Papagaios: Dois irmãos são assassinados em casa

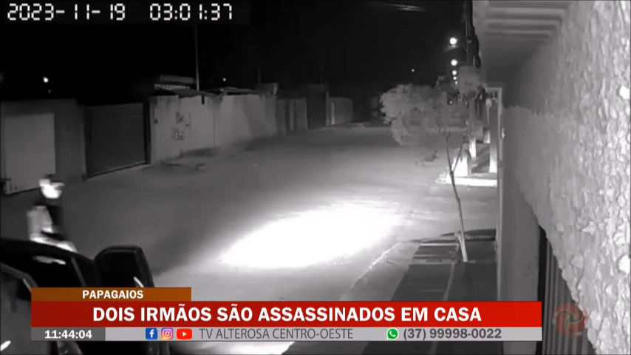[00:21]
Repare que os criminosos estão fortemente armados. Um deles atira na fechadura. Após vários chutes no portão, a quadrilha consegue entrar no imóvel. Em seguida, é possível ouvir gritos. A quadrilha diz ser da polícia. Depois, uma sequência de disparos. São vários tiros em poucos segundos.